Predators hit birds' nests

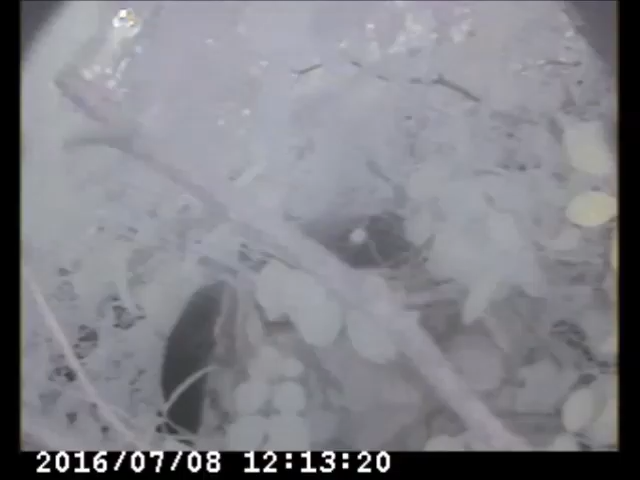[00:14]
In the videos he's taken, you'll see what a black snake can do in a lightning flask.
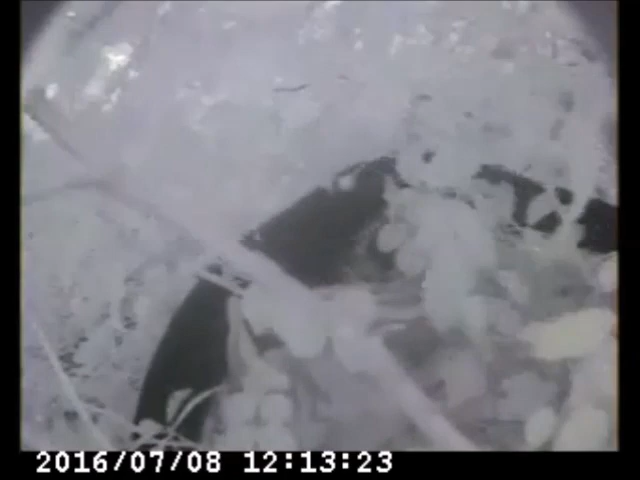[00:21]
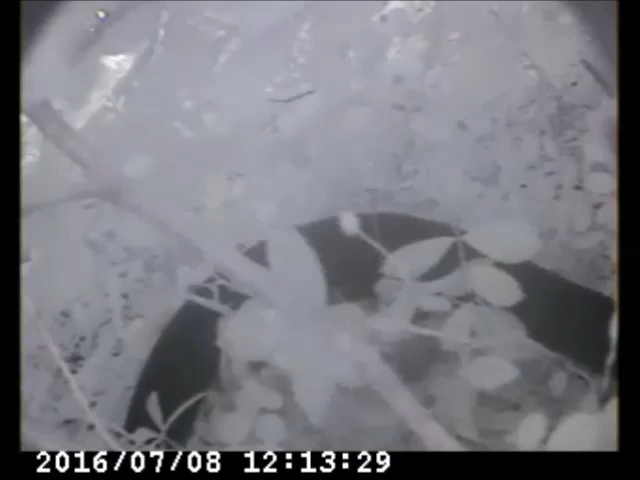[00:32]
Next, a barred owl visits the nest.
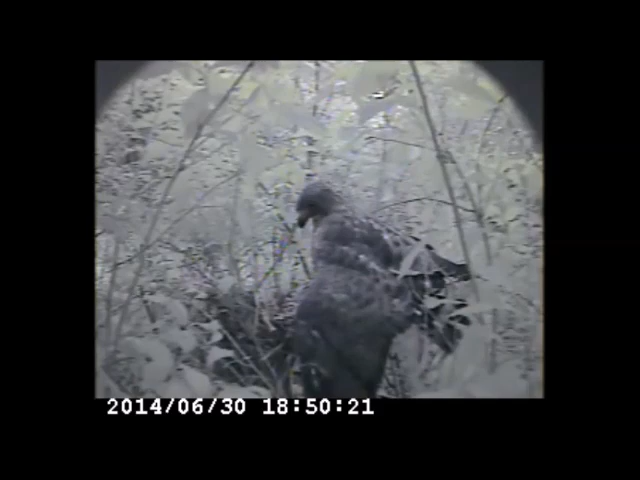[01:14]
Despite these predators, Gogan reports that Viris have pretty good nesting success
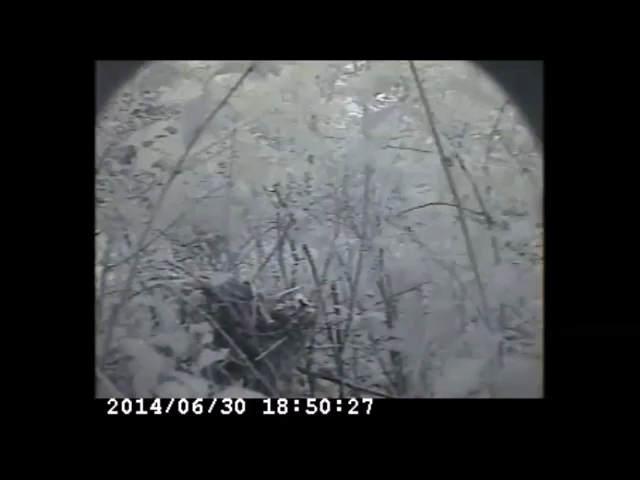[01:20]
and are able to re-nest